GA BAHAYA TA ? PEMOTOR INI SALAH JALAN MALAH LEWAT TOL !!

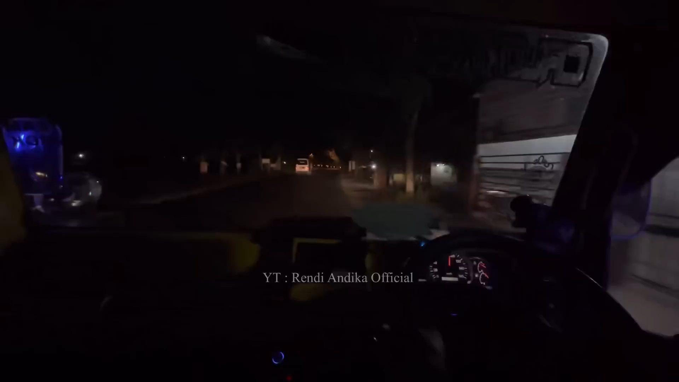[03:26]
Kalau bawa mobil yang ini, kameranya, apa kameranya? Kabinnya gelap, guys. Kalau yang satunya, tetap aja, tetap gelap. Cuma di kaki doang yang hidup. Kalau yang putih kan lebih terang.